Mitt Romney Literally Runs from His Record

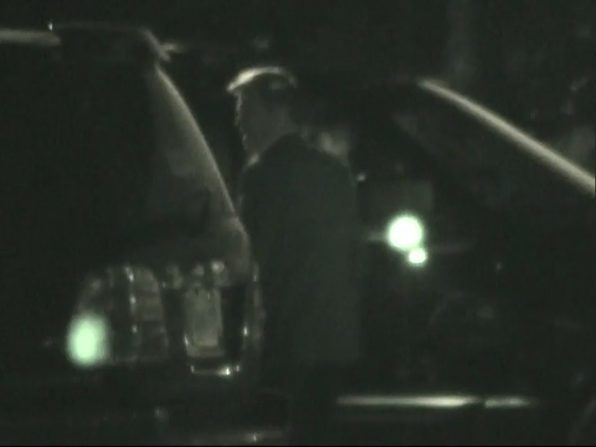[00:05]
One of these guys, the taller one, is presidential wannabe Mitt Romney, and he's quite literally in hiding. Give me a few minutes to explain why.